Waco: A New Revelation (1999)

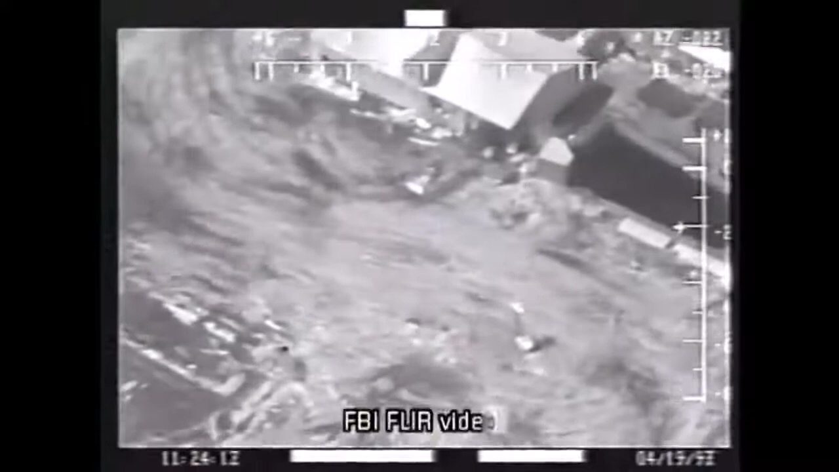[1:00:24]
What a flare really does is it takes invisible radiation, which is called infrared radiation, and it converts it into visual radiation, you might say, that we can see with the eye.
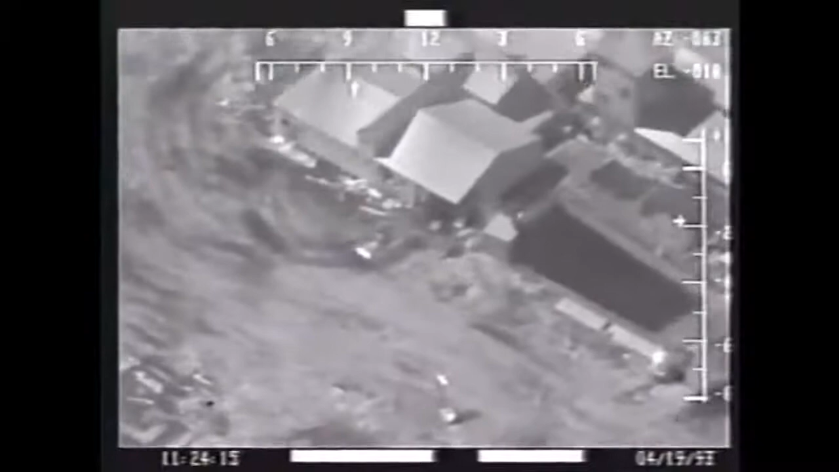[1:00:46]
What we have here is a tank infantry type of an operation.
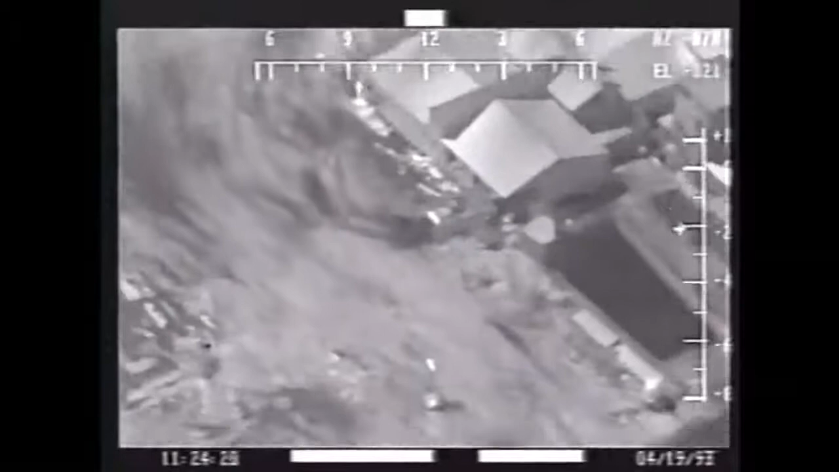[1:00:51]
As the tank moves forward, two men have dropped out of the escape hatch. They roll over, and as they roll over, they open up with automatic gunfire.
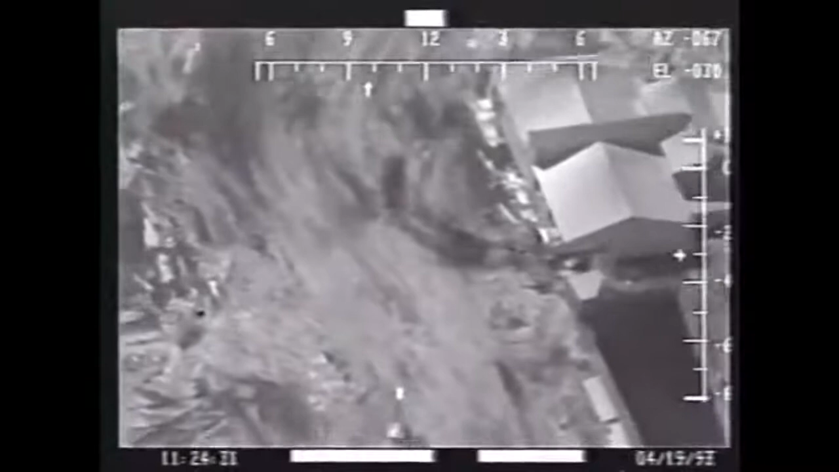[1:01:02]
We've measured the actual time of the individual flashes,
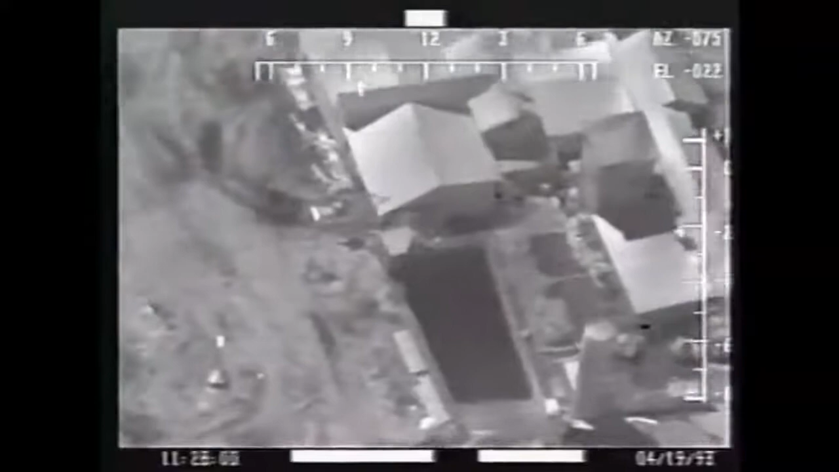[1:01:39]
As the tank crushes the roof of the gymnasium, gunfire can be seen streaming into the dining room from positions in the courtyard.
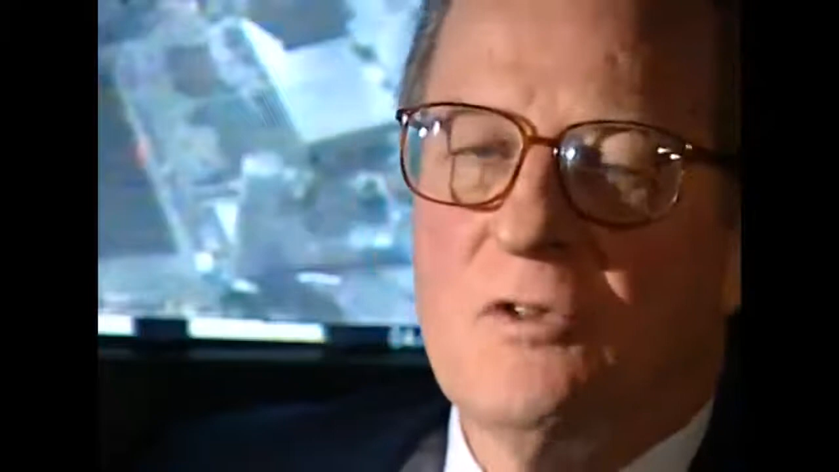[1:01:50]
I stopped counting after about 62 individual shots.
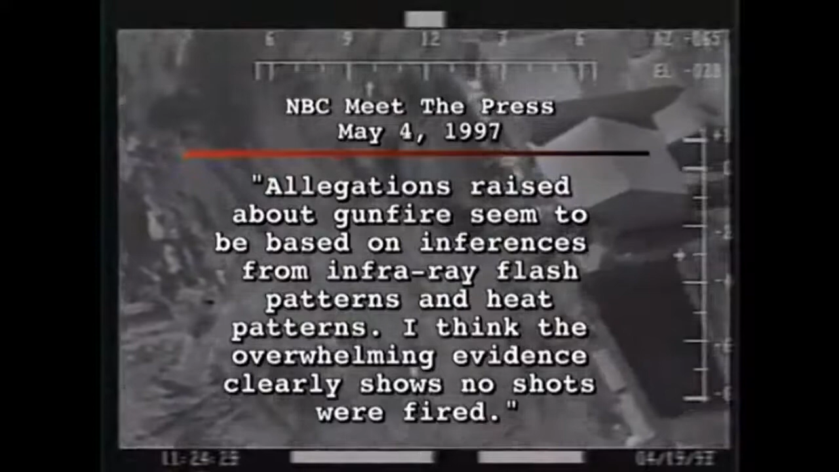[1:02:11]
I think the overwhelming evidence clearly shows that no shots were fired. It's
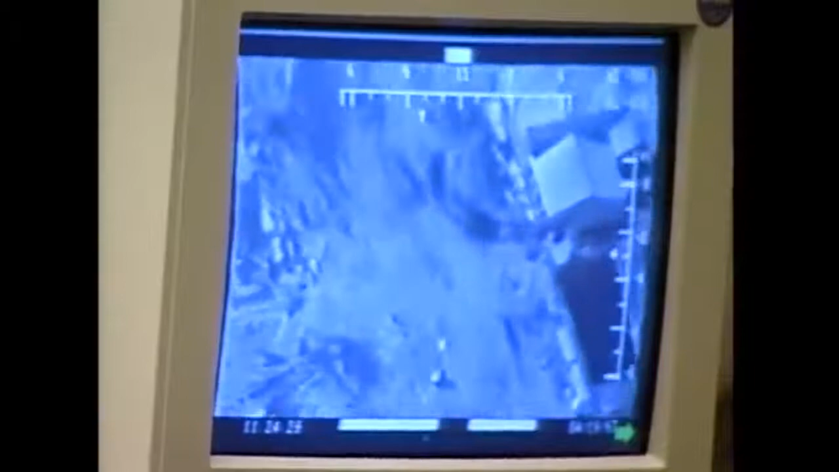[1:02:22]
indicative of sunlight reflecting off something and registering on the flare. It could be a thermal pattern.
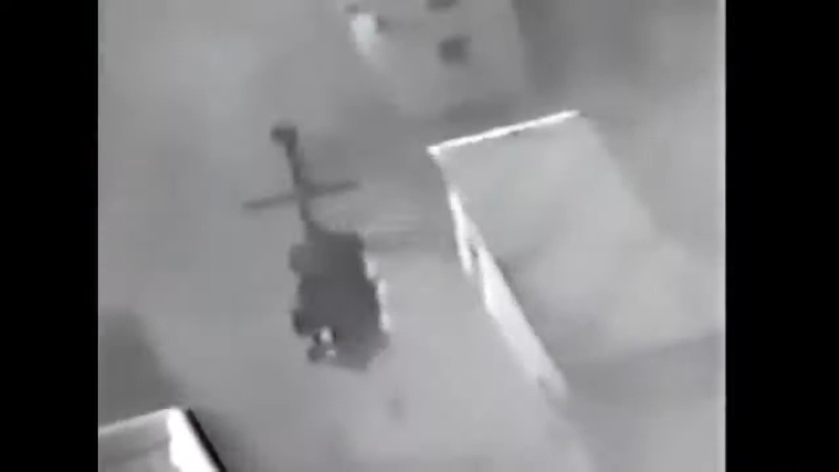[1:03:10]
By comparison, this Department of Defense flare video taken in
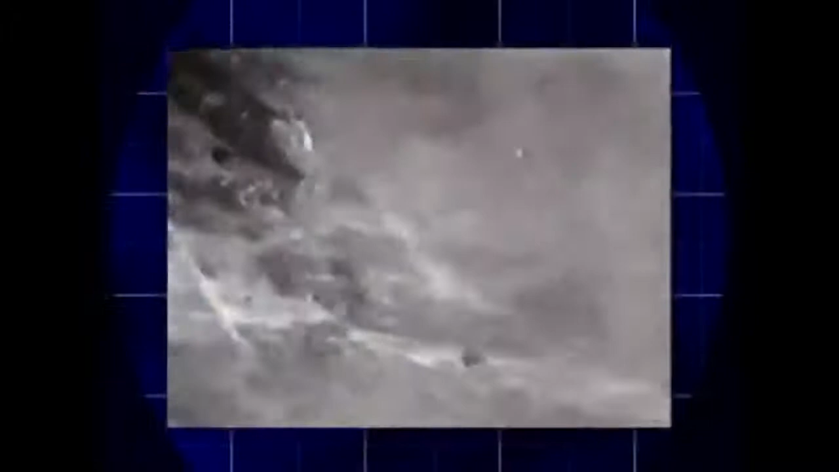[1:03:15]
Somalia in October of 1993 as troops exit a helicopter shows gunfire
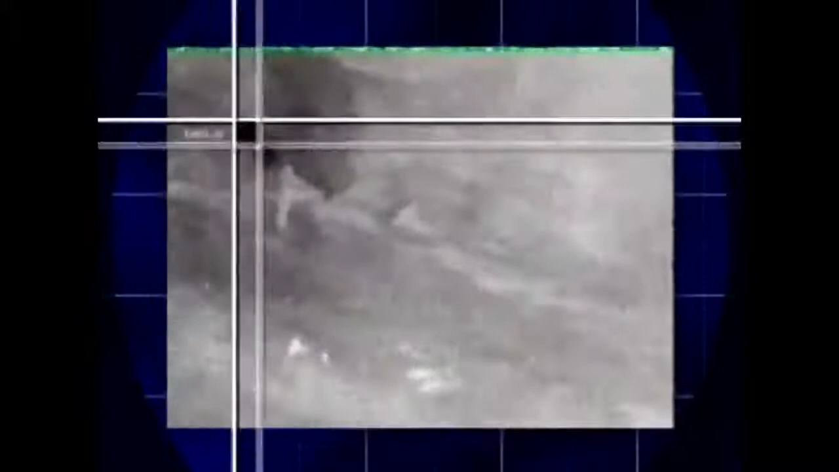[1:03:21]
similar to the thermal signature on the FLIR videotape at Waco. A former analyst from the U.S. intelligence community, Maurice Cox, tested the FBI's claim, applying the principles of solar geometry.
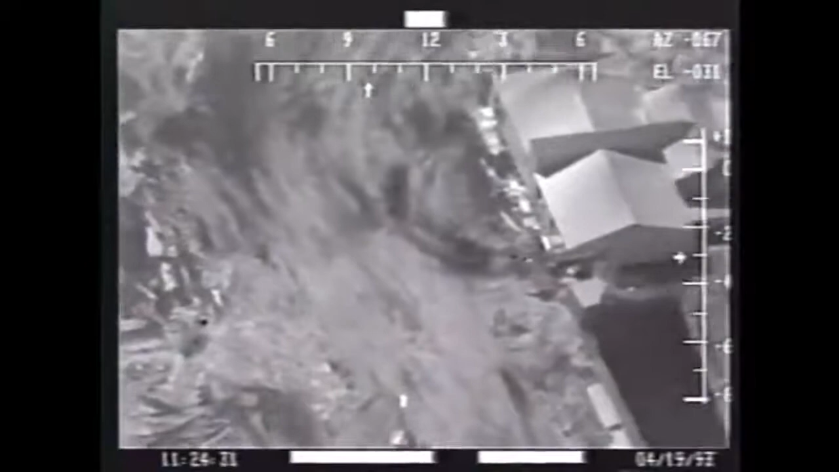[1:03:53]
the same rate as a machine gun firing at 600 rounds per minute.
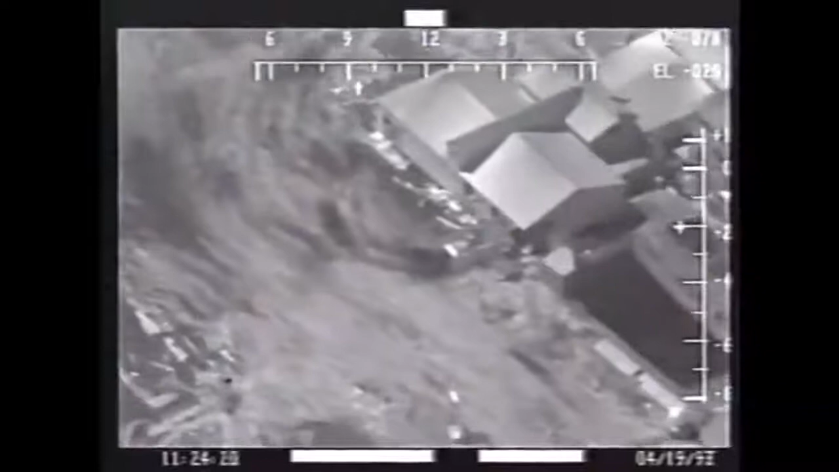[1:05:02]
the government is refusing to look at this, and anybody with their plain eyes could see, well, something's going on there. You know, when you think of the fact they're shooting automatic weapons fire into a building with children in it, there's something wrong.
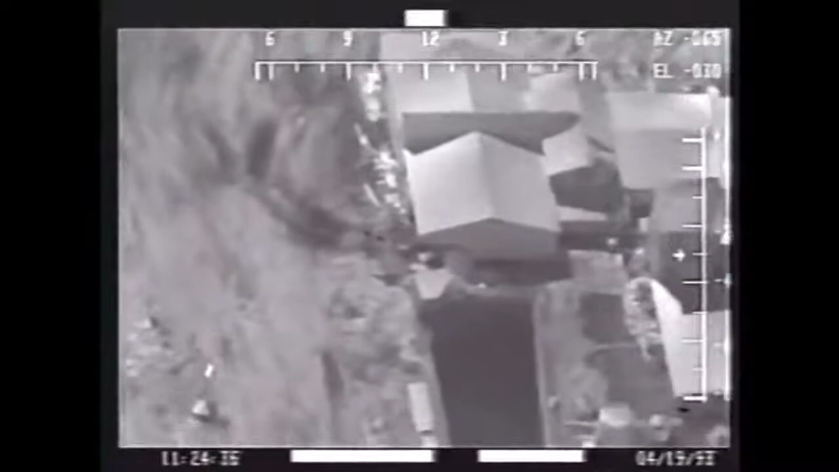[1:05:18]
Dr. Allard has stated that this video shows gunfire being directed into Mount Carmel from the outside of Mount Carmel on April 19th.
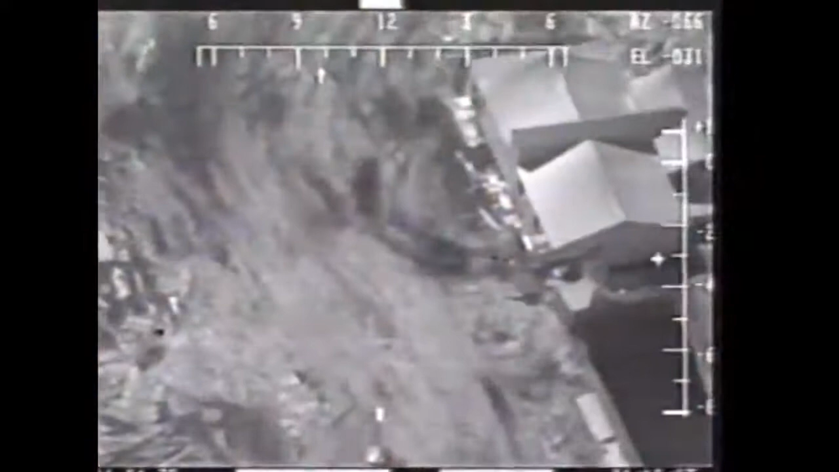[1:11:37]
There's no doubt in my mind that the flashes on the FLIR tape was
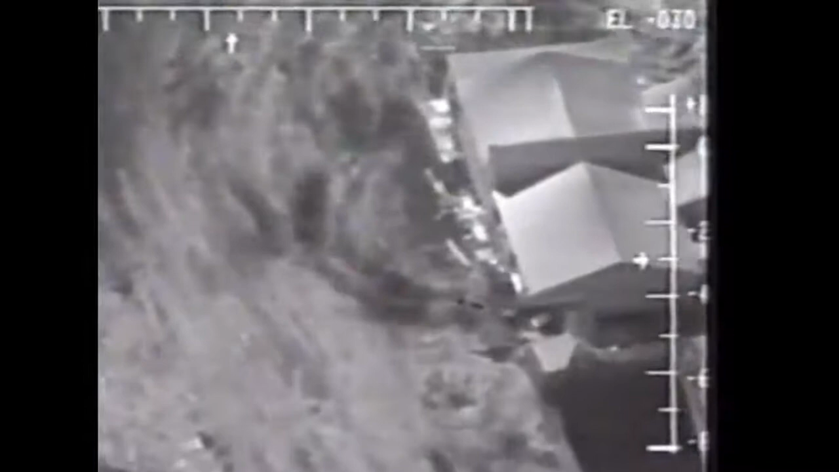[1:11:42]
fire from a semi-automatic or automatic weapon fire being returned into the building. I mean, it's inconsistent to even think otherwise.